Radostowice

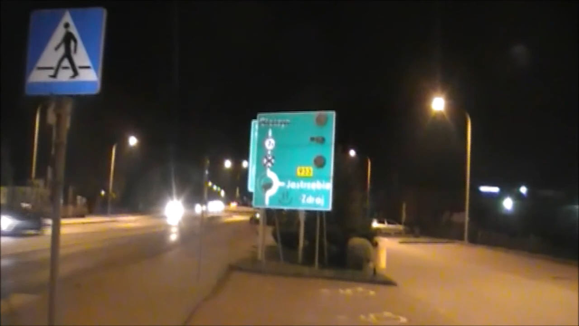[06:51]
Mój led fajnie się odbija na znaku. Raz pojada na zbytków. Miałbych jechać dwupasmówką, ale tam jest pieruński ruch. No i tak genał, to nie wolno taką drogą jechać. Choć znaków żadnych nie ma. Także... Jeszcze ją byda przecinął, tę dwupasmówkę, ale... No cóż...